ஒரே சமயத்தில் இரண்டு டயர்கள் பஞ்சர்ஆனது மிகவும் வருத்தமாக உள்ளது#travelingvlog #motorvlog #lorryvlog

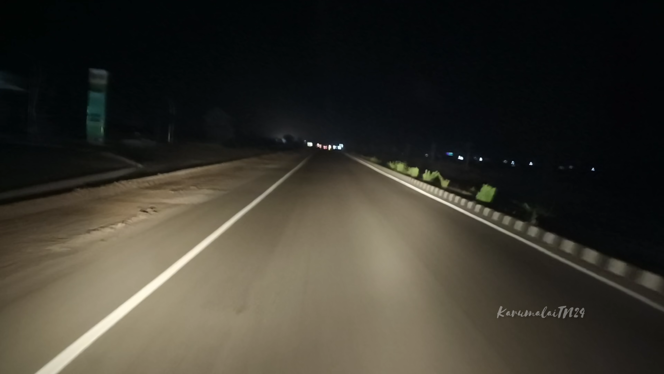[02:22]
போயிட்டுருக்குறோம். நேரம் எவ்வளோன்னு சொல்லி பார்த்தீங்கன்னா சரியாக ஒரு நைட்டு 2:30 இருக்குங்க. என்னமோ ஓடுது பூனை. ரோட்டில் சம்மந்தமே இல்லை இடத்துல வேகத்தடை இருக்கும்.
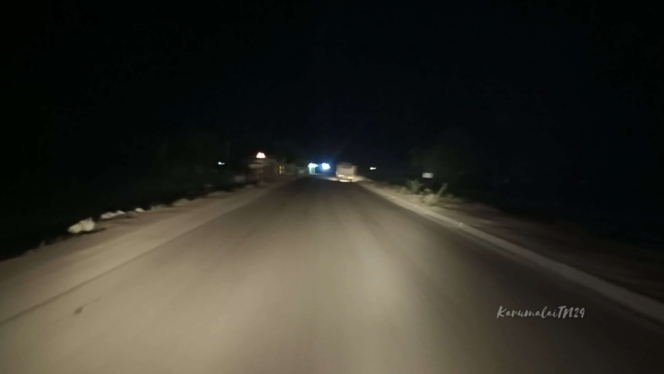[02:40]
இந்த இடத்துலலாம் வேகத்தடை அவசியமே இல்லை, இங்கே வச்சுட்ருக்காங்க.
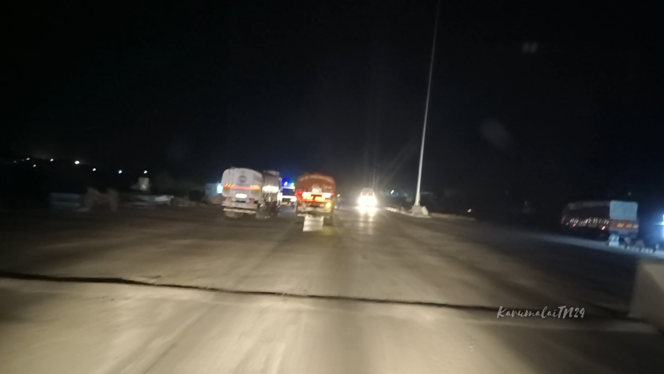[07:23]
இப்போது 3 மணி ஆகி போச்சுல, எல்லாம் நிப்பாட்டி எல்லாம் டீ குடிச்சிட்டு இருக்கிறாங்க. காலை நேரத்தில் தான் ஓரளவுக்கு சொக்கம். எனக்கு ஒன்றும் பிரச்சனை இல்லை, ஏன்னா நான் எழுந்திரிச்சதே நைட்டு 2 மணிக்கு
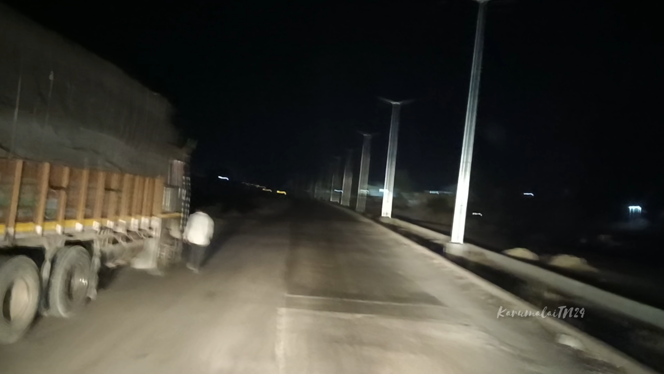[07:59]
டூ வீலரும் வந்துருச்சு, லாரிக்காரும் ஏறி வந்துட்டாங்க பாருங்க.
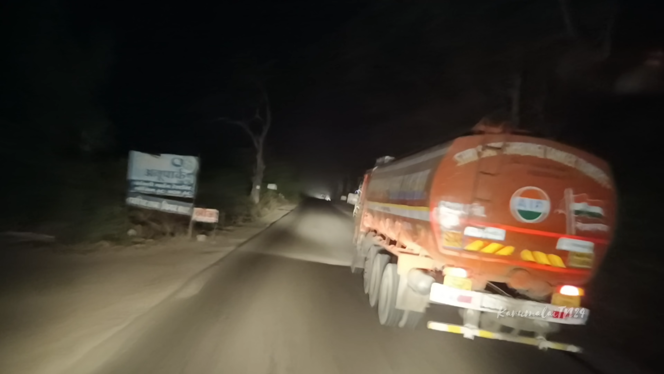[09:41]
வண்டிதாங்க அது வெறி கொண்டு போவார் அப்படியே, சட்ட சட்ட சட்ட சட்ட சடன்னு எந்த கூலியாக இருந்தாலும் நிறைவு தள்ளிடுவார்.